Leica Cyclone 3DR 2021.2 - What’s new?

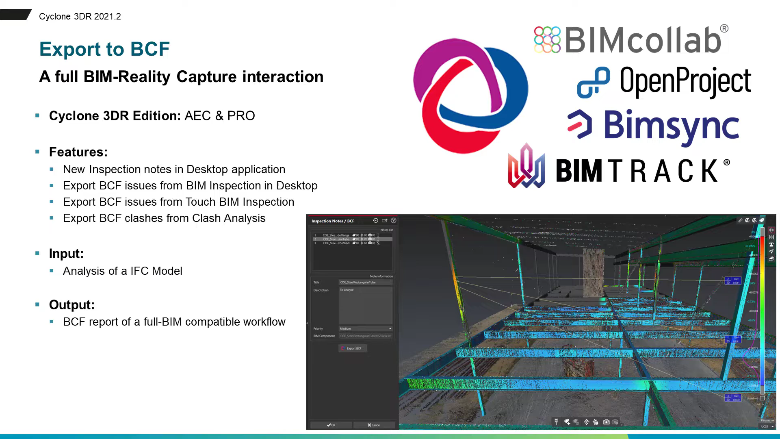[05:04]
Those notes will stand for issues or clashes directly from existing commands like the BIM inspection workflow in touch mode or clash analysis, but also from the new inspection notes that is created in the desktop application and that I'm going to quickly demonstrate right now.
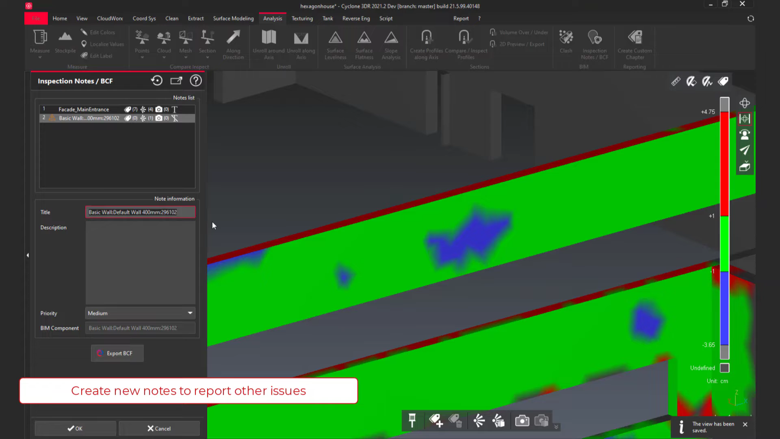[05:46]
And from this note, again, I can create a title, define a description and a priority and many deviation values in labels.
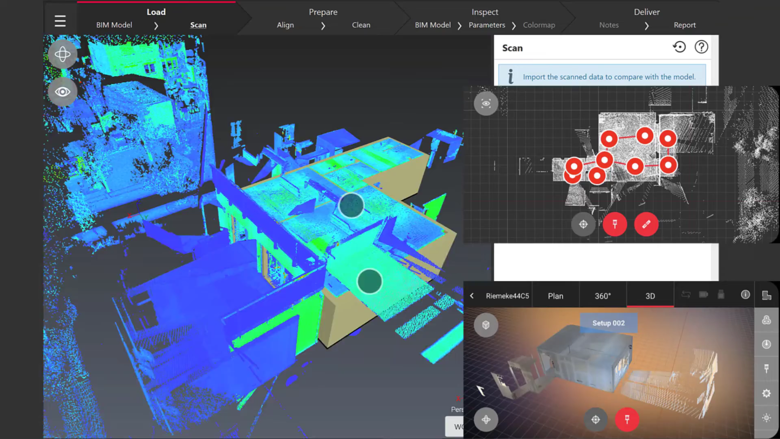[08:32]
And you can see that my full project is properly imported in Cyclone3R TouchMode.
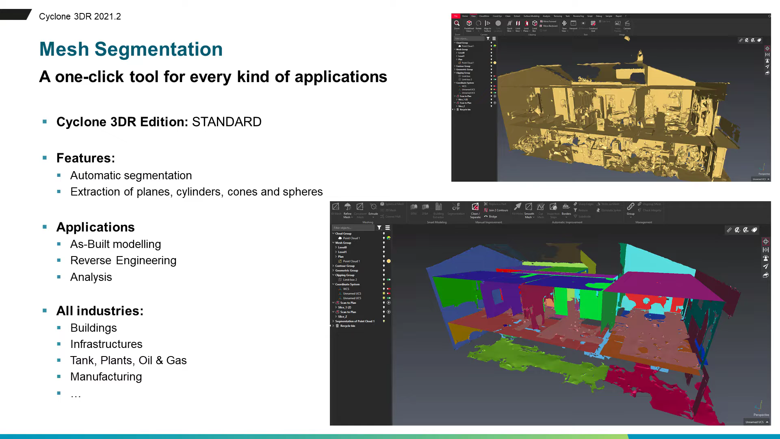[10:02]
Thanks to the flexibility of mesh segmentation. This is a new tool that will help all the industries like buildings, infrastructure or manufacturing to address asphalt modeling, reverse engineering or any kind of analysis application. We are going to see now how it is easy to use mesh segmentation in Cyclone3R.
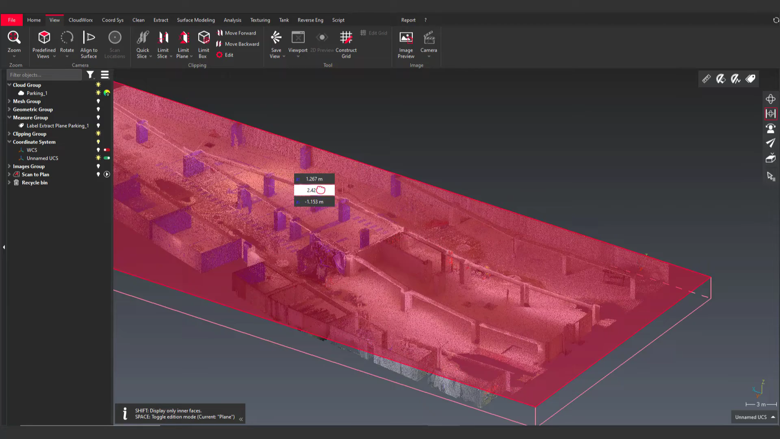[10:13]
So here is an example of a parking lot and I previously created a mesh from it.
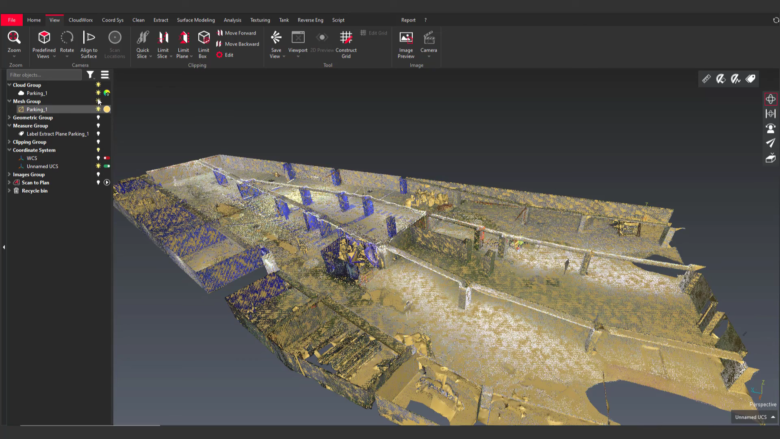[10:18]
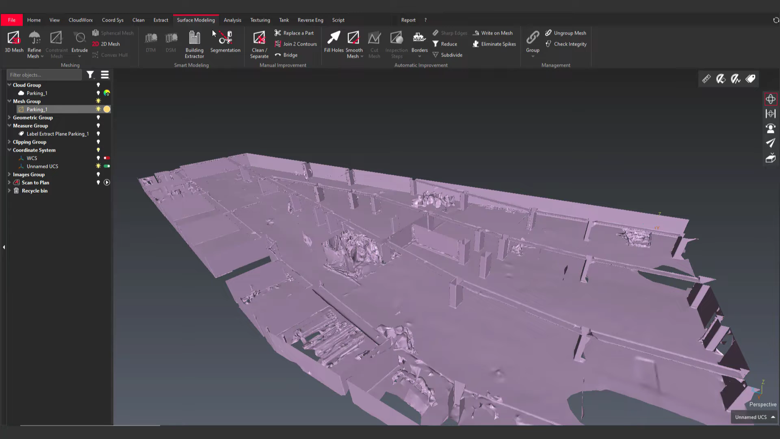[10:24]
And so in the surface modeling menu, there is this new segmentation tool and the UI is pretty easy to use with some parameters to define and also the choice of features to extract. Here I am choosing to extract the planes of this mesh and you can see that in one click,
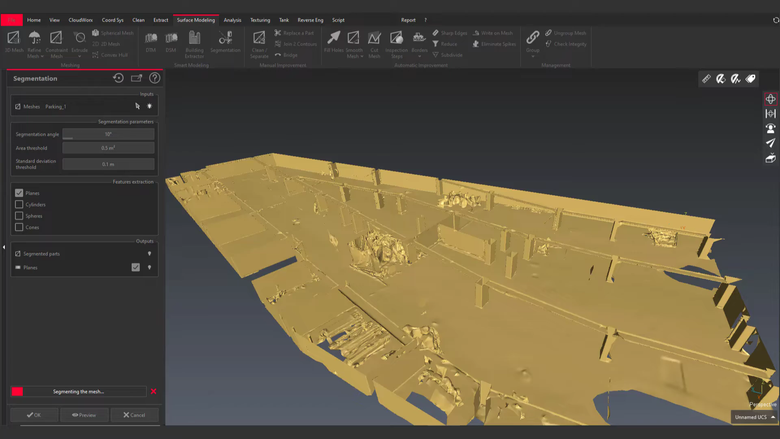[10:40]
I managed to extract all the mesh surfaces that represent a plane.
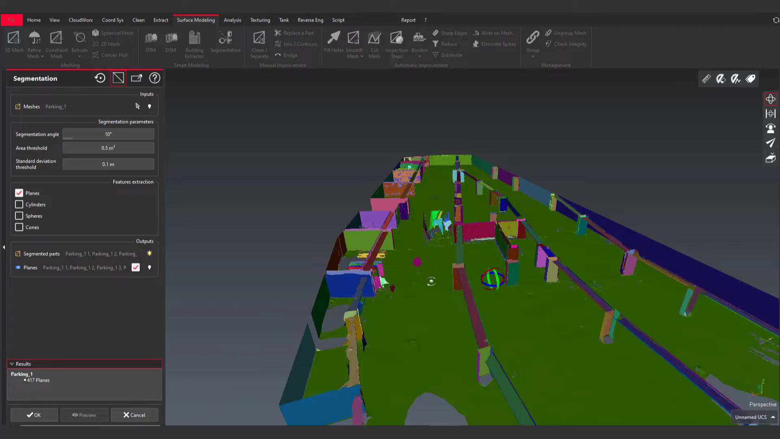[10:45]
And it is also possible to extract the planes only.
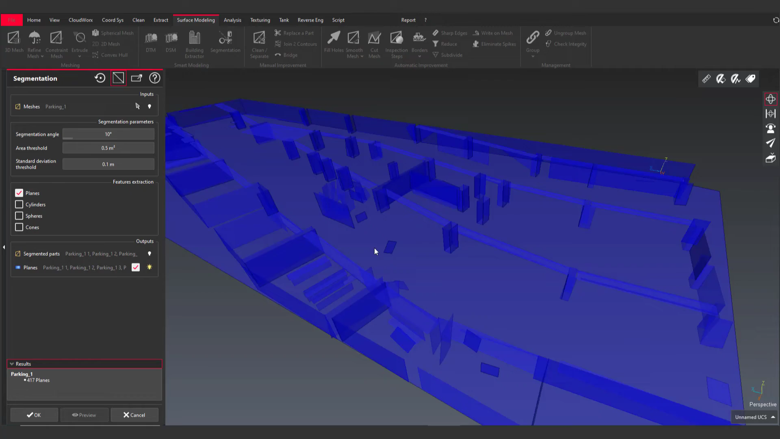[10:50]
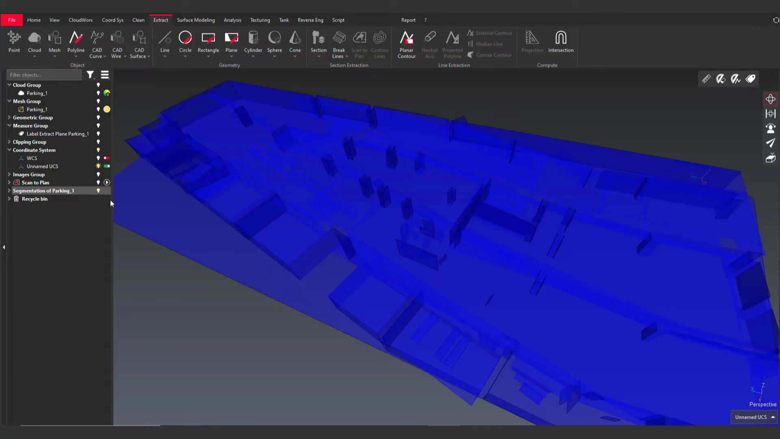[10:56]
The mesh segmentation is an additional tool in the panel of functions of Cyclone3R capacity and mesh segmentation
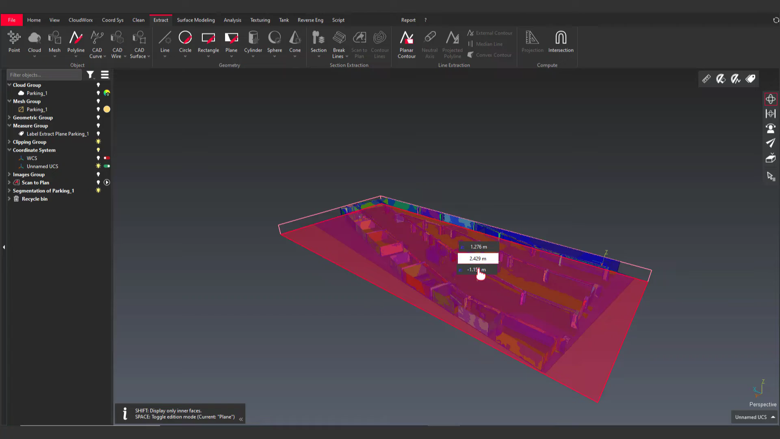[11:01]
can be used to run other kind of workflows like analysis or asphalt modeling.
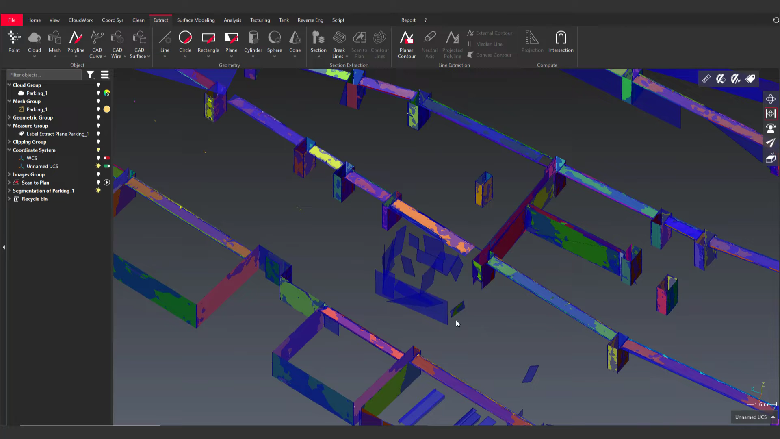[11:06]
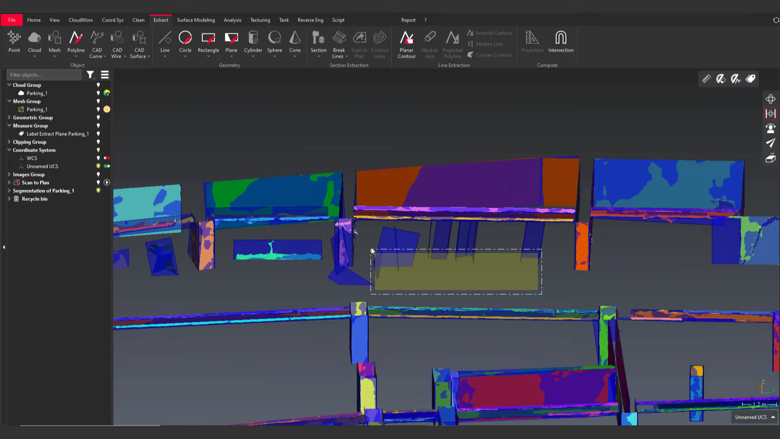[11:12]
Benefiting from the creation of meshes from geometry,
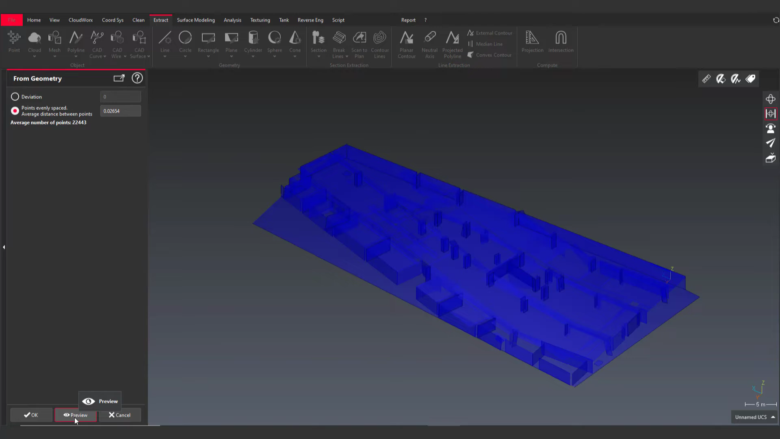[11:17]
you can see that it's very easy to create a theoretical model of this parking.
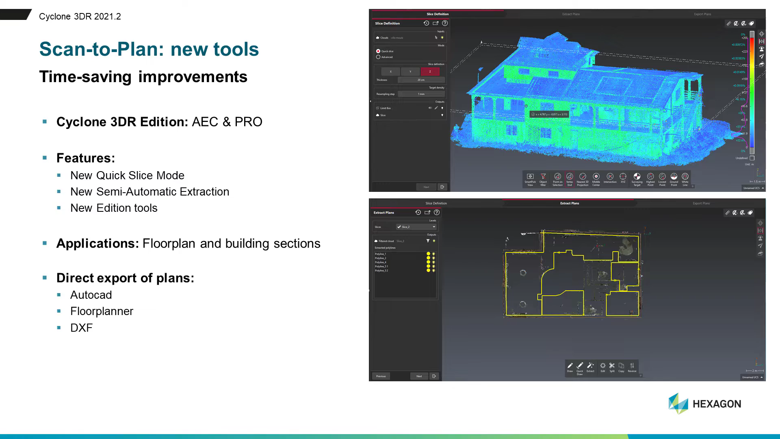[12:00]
a new semi-automatic extraction that I'm going to demonstrate right now and new tools for the edition of the polylines. Here is a point cloud of an apartment and I'm going
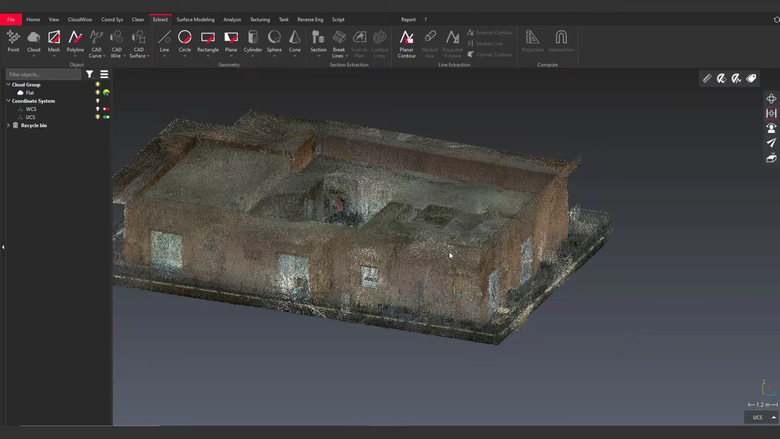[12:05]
to extract the floor plan and to send it to AutoCAD with scan to plan.
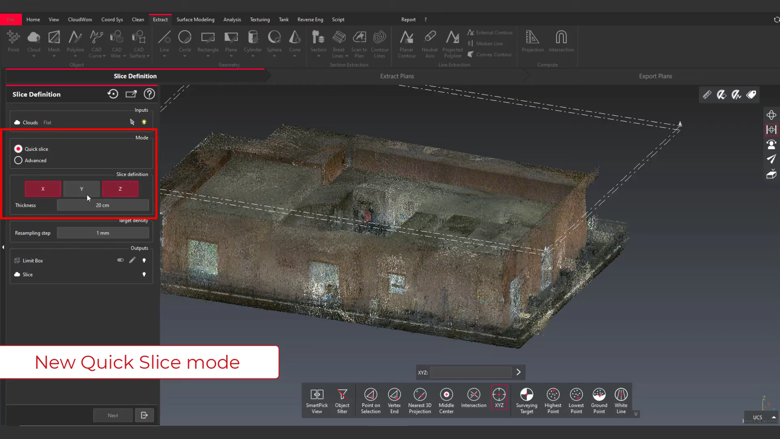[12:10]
So at the very beginning of the workflow, I can benefit from the quick slice mode to define a slice along one of the main axis direction.
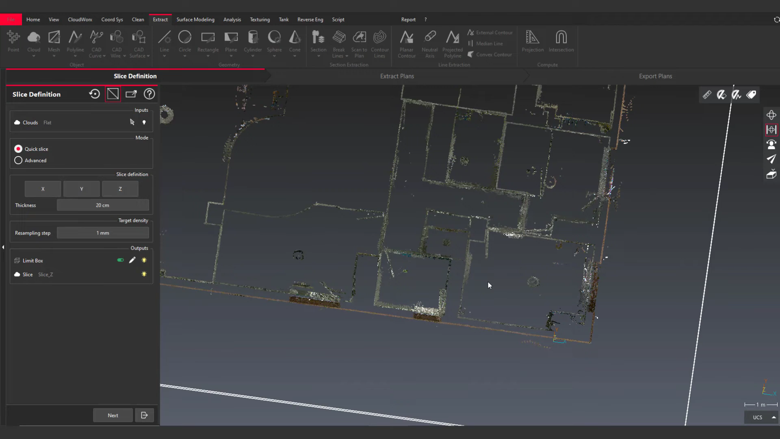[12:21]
And in the next step,
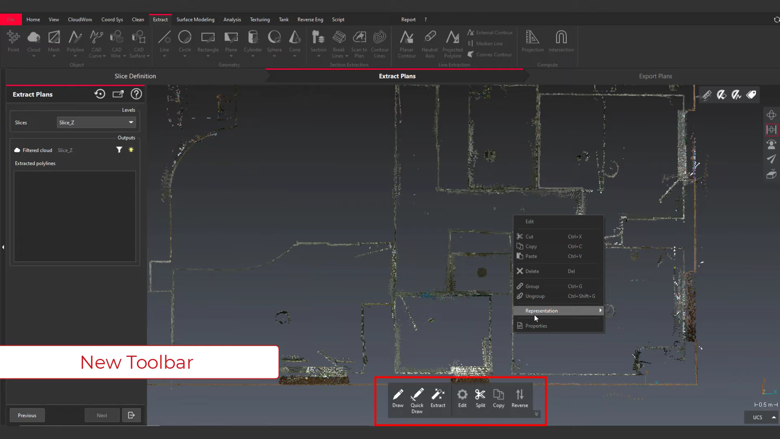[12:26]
there is a new toolbar that is really user friendly to do the extraction job.
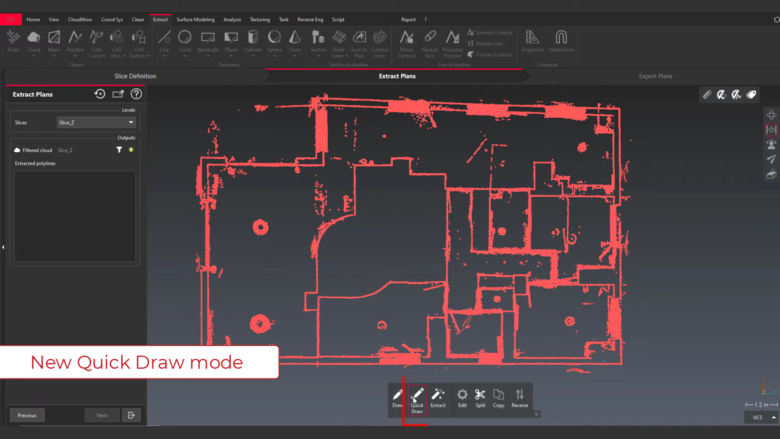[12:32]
And I can benefit from the new quick draw extraction tool in the step of the workflow.
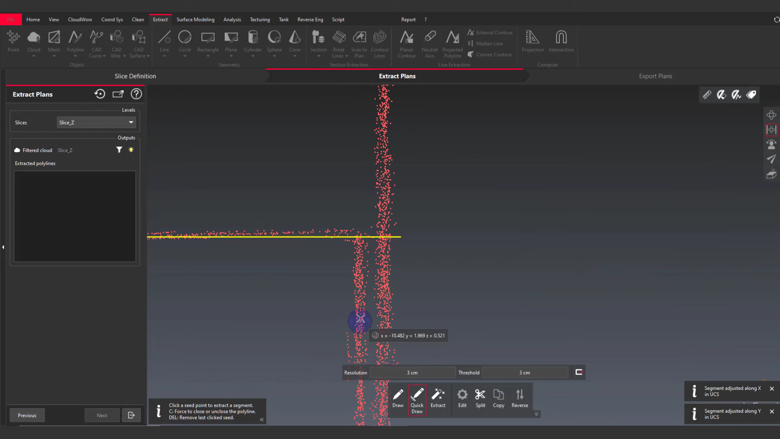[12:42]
And with quick draw, it's very easy and very fast to extract a floor plan.
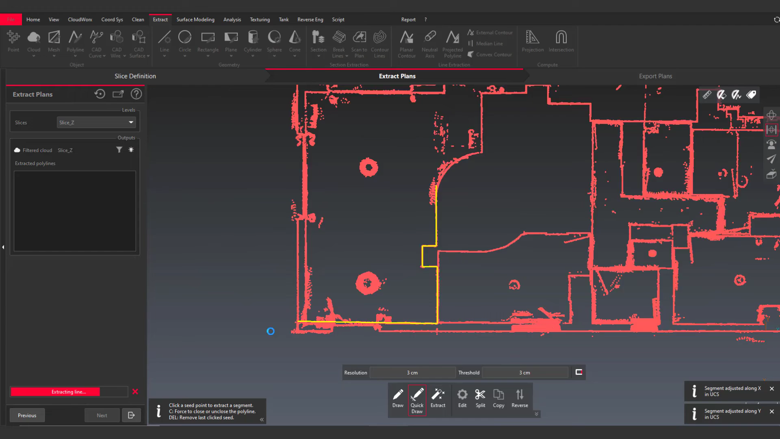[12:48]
So you can see that with one single click on each segment of wall,
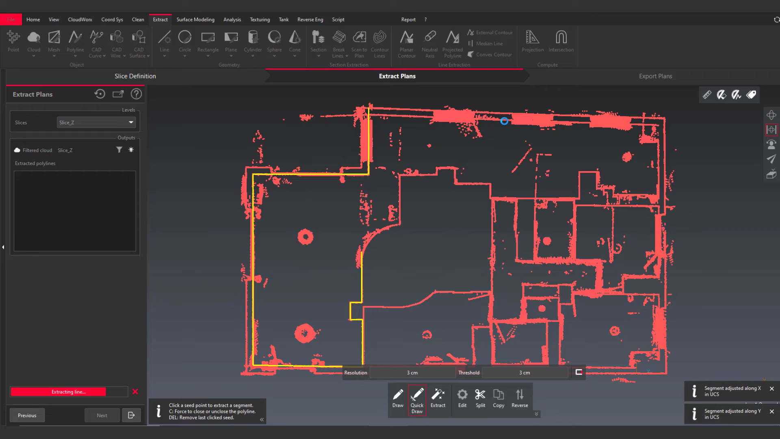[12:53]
the job is very easy to get down.
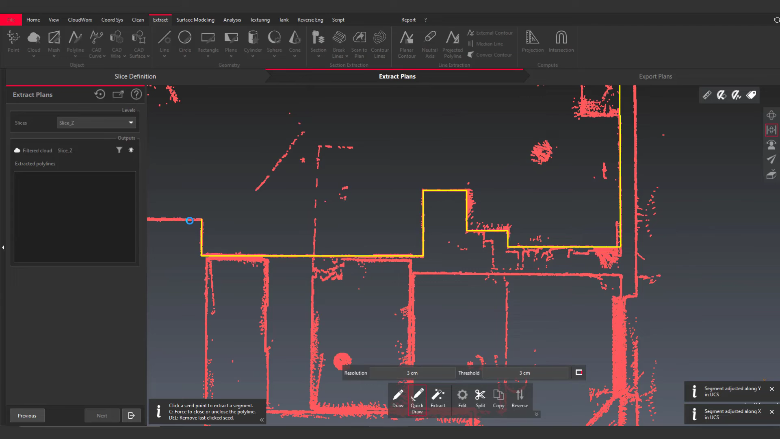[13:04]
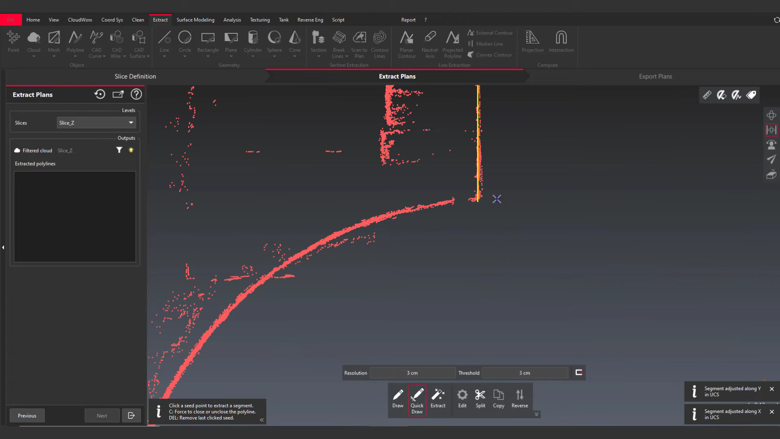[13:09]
And for specific areas, it's possible to double click on the polyline and to edit it and benefit from the improved tools for the edition. And we also released
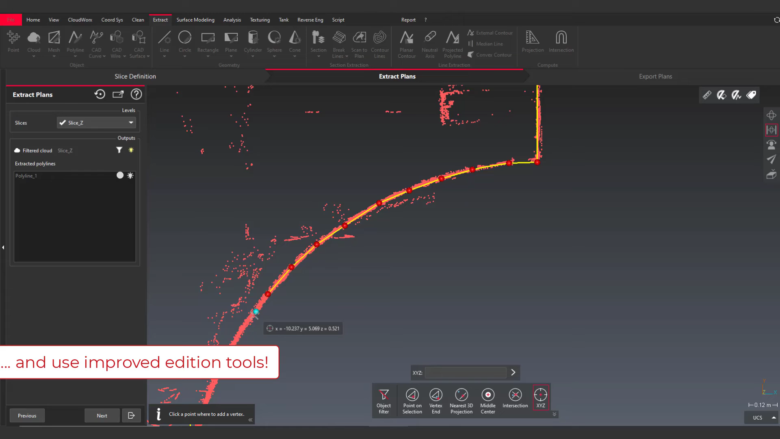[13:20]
the capacity to create junction between two segments to
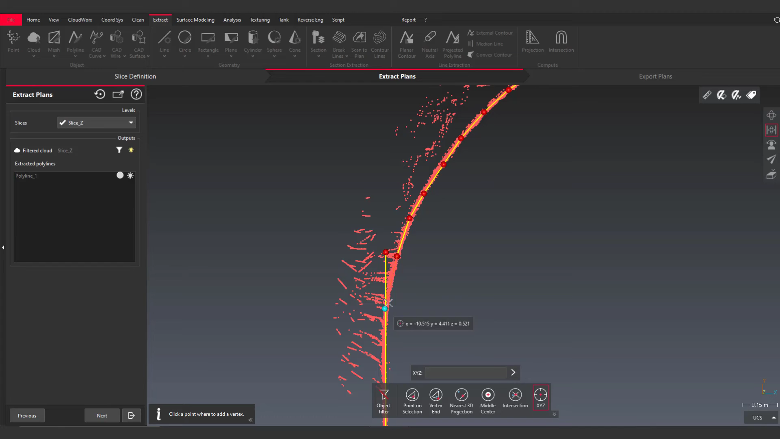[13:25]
make the job very fast.
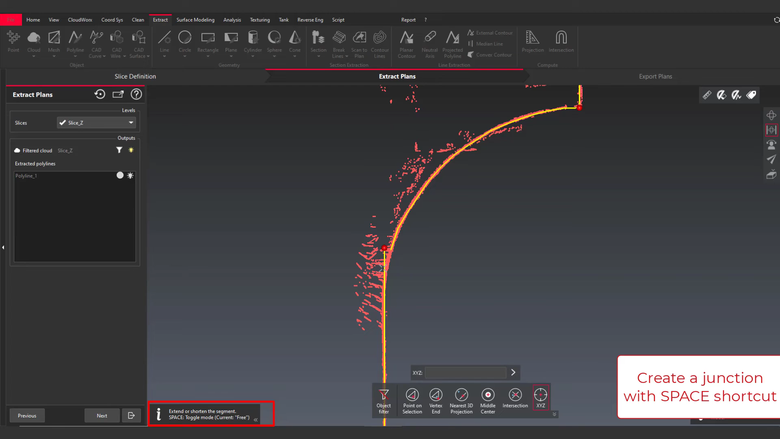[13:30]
And again, it's possible to run quick draw for another room and with one single click on each segment,